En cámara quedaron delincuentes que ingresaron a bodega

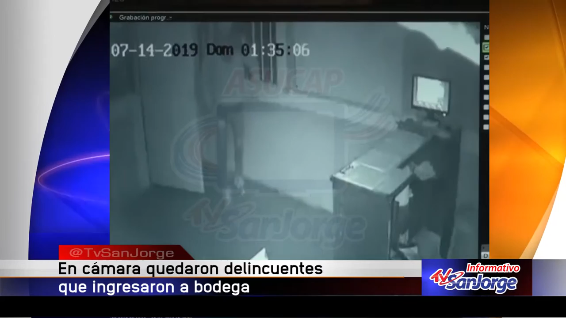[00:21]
El delincuente, quien protege su identidad con una gorra y un trapo sobre su cabeza, aparece sigiloso. Sabe que sobre él están los ojos electrónicos que lo dejan en evidencia, por eso decide girar la cámara para quedar fuera de observación. Pero las cámaras externas siguen detectando su mover y el de un hombre con barba que no se cubre su rostro. Con estas imágenes captadas en la noche, las autoridades tratan de establecer quiénes son los delincuentes y recuperar lo sustraído.